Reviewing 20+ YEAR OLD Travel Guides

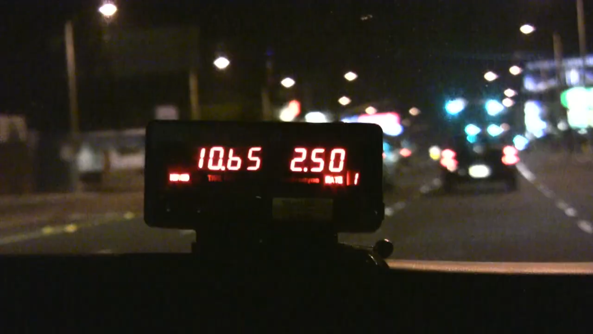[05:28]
where there's a meter in the cab, and it counts up based on the distance that you travel and the amount of time that it takes.